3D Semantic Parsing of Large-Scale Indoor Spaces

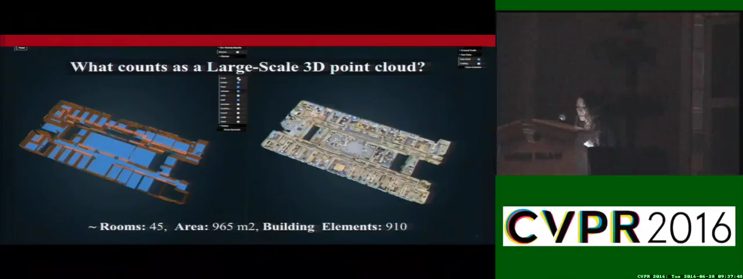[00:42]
The goal of this work is to be able to parse point clouds of unprecedented scale into the demanding building elements, such as walls, ceilings, rooms, etc. Let's take for example this point cloud, which corresponds to only part of the floor of the actual building.
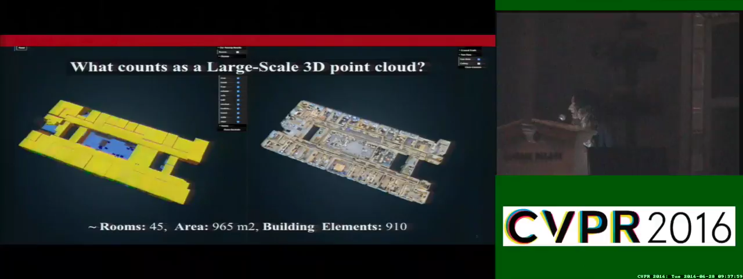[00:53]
It has 45 rooms, an area of more than 950 square meters, and more than 900 building elements. There is a great amount of previous work on semantic understanding of indoor spaces.